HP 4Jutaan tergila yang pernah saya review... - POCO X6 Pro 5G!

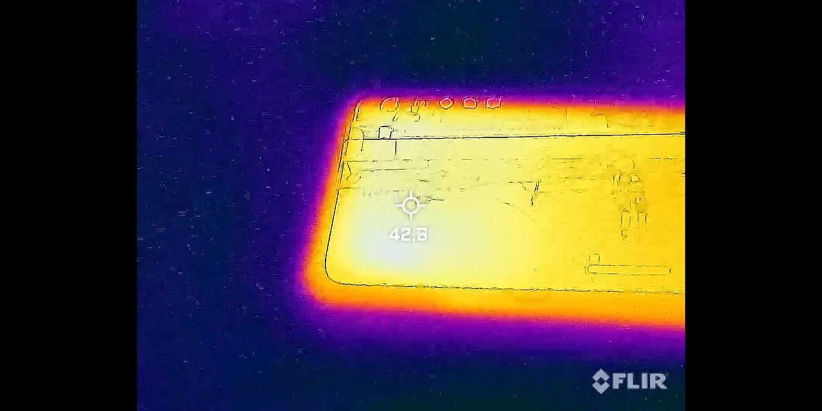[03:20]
Genshin di setting mentok, mode high performance paling panas di layarnya, 44 derajat.
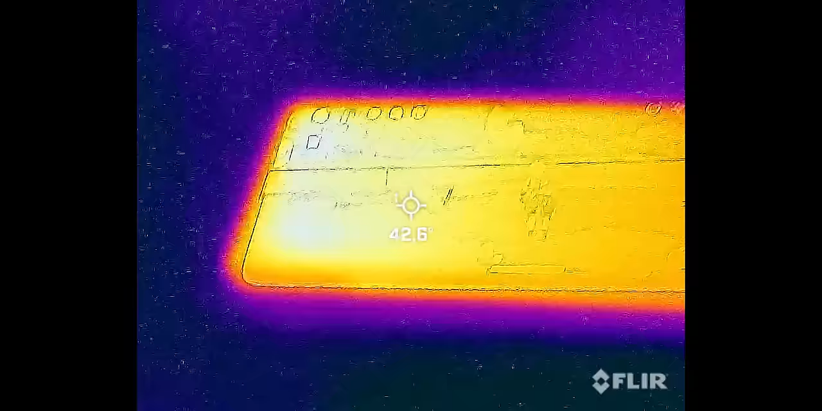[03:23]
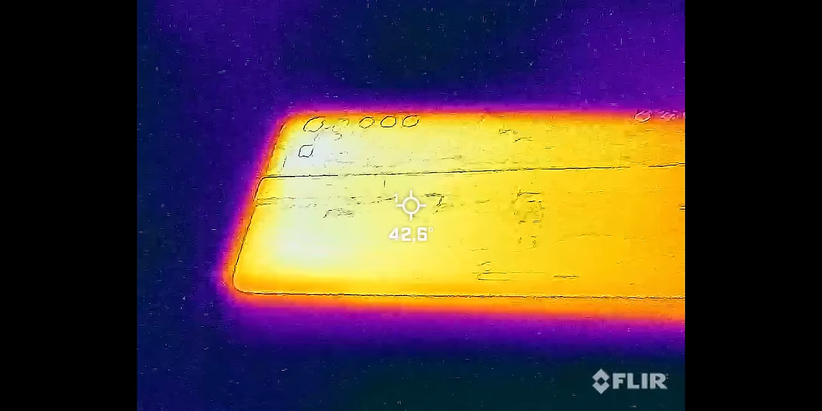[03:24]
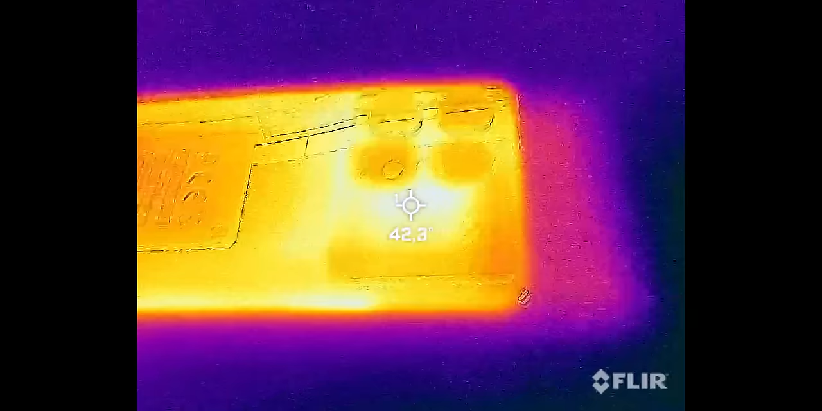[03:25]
Belakangnya beda tipis, 43 derajat. Ini nih. Hasil dari prosesor yang dia nggak malu-malu ya, mesinnya digaspol.